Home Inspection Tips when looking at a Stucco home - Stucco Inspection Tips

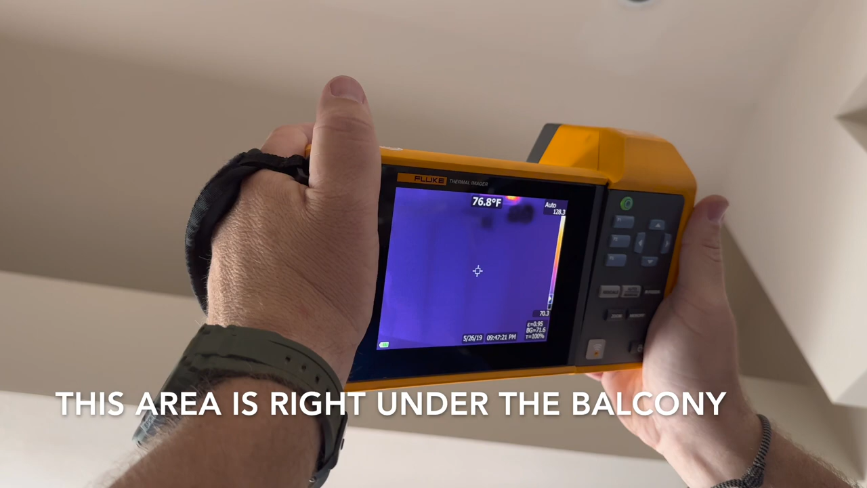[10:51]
On screen: spot 76.8°F
and then it follows you can see a little bit of you get a little bit of
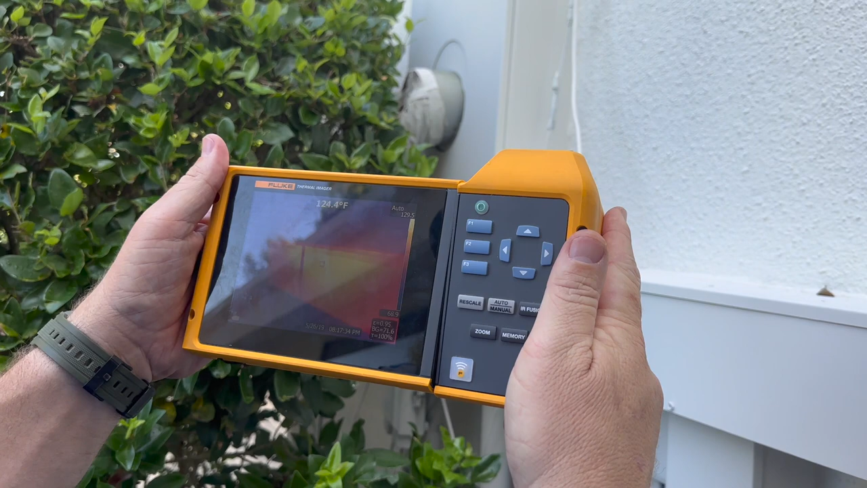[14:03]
On screen: spot 124.4°F
the metal you could see the box was pretty heated so we have some sort of major electrical issue on this uh property